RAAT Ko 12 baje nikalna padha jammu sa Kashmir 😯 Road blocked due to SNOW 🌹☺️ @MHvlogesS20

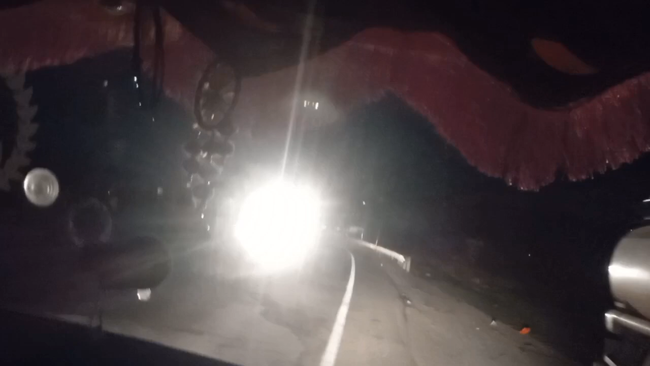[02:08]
رہے آگے کیونکہ کانوائی ہوگی ہے پھر سے بند تو میں چل رہا ہوں ابھی رانگ سائیڈ کیونکہ ادھر کہیں سے کٹ تھا تو کٹ سے مڑنا ہے
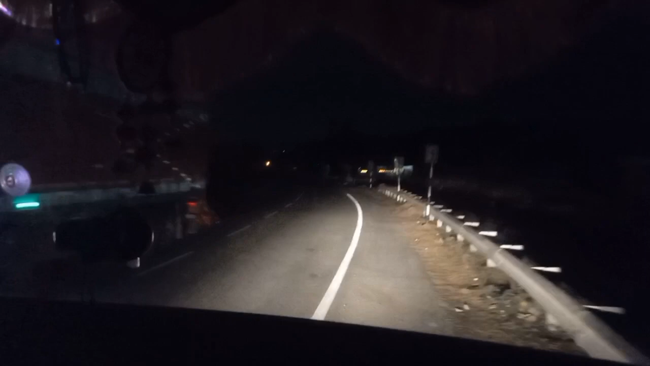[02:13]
پھر چلیں گے بھائی تھوڑا پیچھے لگائیں گے کہیں گاڑی کیونکہ آج ایسی جگہ شاید آنے والا ہے میں چل رہا ہوں ابھی پھول رانگ سائیڈ بھائی یہ
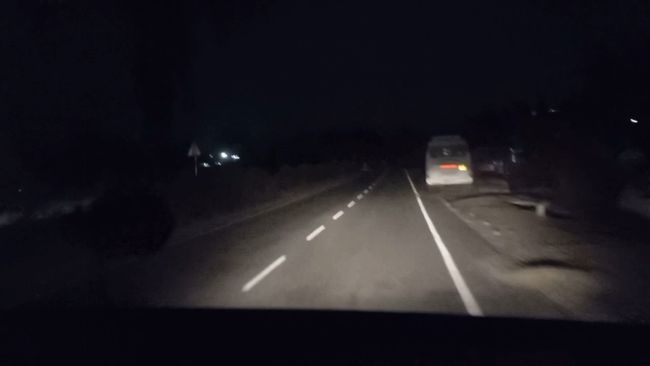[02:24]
چیک کرو ایک بار قسمت خراف ہے پوری کی پوری قسمت خراف ہے بھائی یہ ہے یہ مل گئے در سے کٹ تو ادھر سے چلنا ہے ہمیں اس سائیڈ اپنی والی سائیڈ اوپر سے کوئی گاڑی
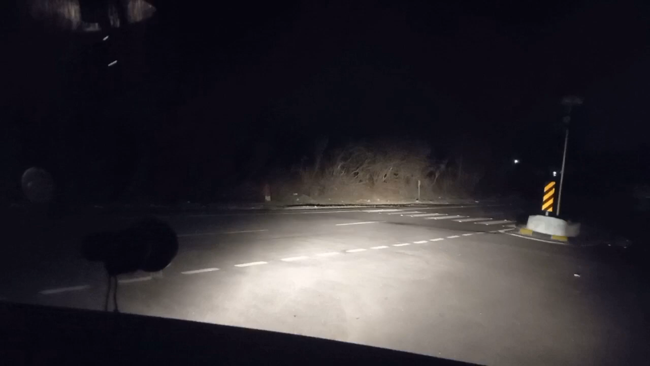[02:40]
آ رہی ہے شاید لائٹ پڑ رہی ہے تو بھائی صبح کے بچ چکے ابھی ساتھ پورے ساتھ بجے ہیں بھائی